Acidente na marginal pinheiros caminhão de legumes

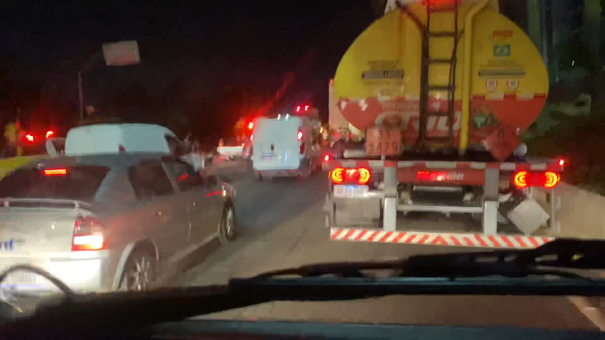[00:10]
Tá doido, menino, olha lá. Caminhão de fruta capotou, meu, caminhonete. Capotou, velho. Tá dormindo bastante. Caminhão de fruta capotou. Capotamento.